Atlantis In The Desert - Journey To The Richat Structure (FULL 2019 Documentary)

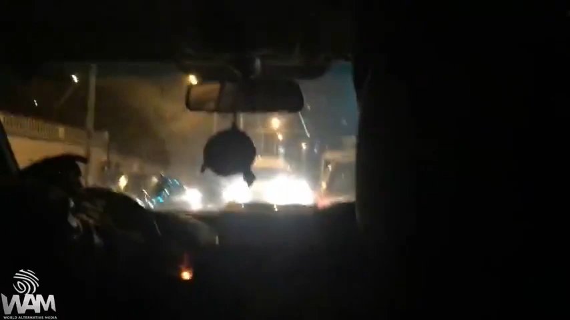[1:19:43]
We were greeted by crazy traffic, crazy crowds, and crazy drivers who felt it necessary to drive full speed into oncoming traffic around medians. We survived and arrived at our hotel, Mauri Center.